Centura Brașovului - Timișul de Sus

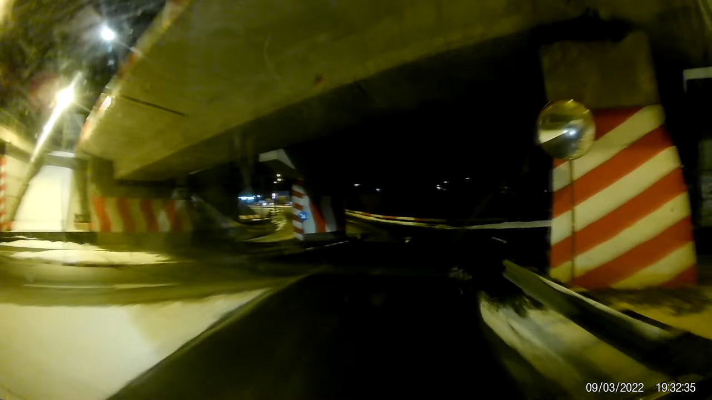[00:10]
Trebuie să ai grijă că intră în tine. Mai suntem de aici, de la Brașov. Da, dar mâine s-ar putea să nu mai găsim sistem. De exemplu, sunt aici, la Ramada, la Brașov. La ieșire. E drumul. Da, știu, nu știu.
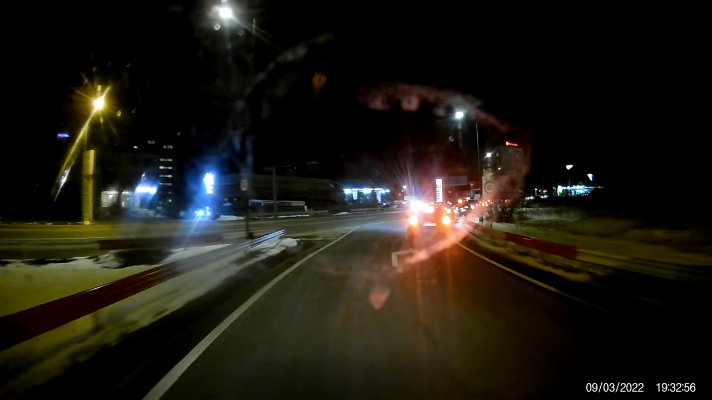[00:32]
Bine, să eu, ce e o coadă. Să vă puneți motorină. Da, ăsta ce e, în mall. Păi, da. Cred. E ca în Statele Unite. E un kilometru, coadă. Deci, am intrat în... Ia uite, deci, e 8, dieselul deci, e 9.